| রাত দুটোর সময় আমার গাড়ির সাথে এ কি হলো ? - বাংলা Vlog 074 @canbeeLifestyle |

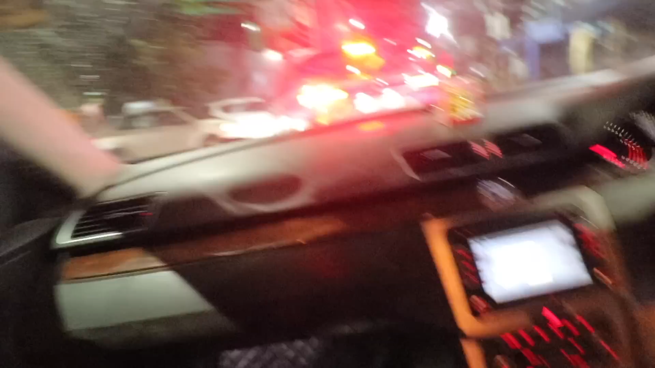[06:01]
একে দেখো একে দেখো, কথা বলতে বলতে এ পুরো ঠুকে দেবে, এত সুন্দর এত স্পিডে আসছে পেছন পেছন, ঝাড়খণ্ডের নাম্বার।
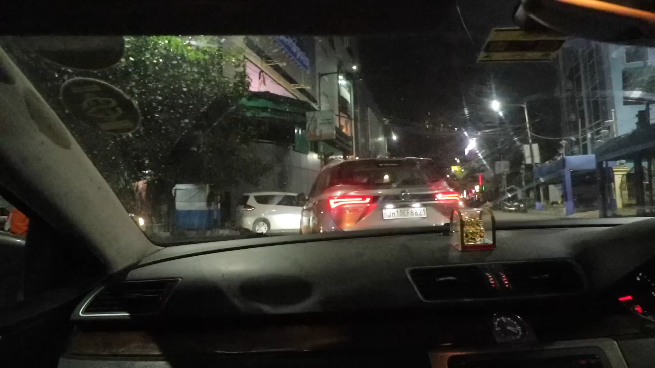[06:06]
এনিওয়েজ ব্লগে কনসেন্ট্রেট করা যাক, তার সঙ্গে সঙ্গে আমাকে এটাও মাথায় রাখতে হবে যে জার্মান গাড়ির যে ড্রাইভ কোয়ালিটি,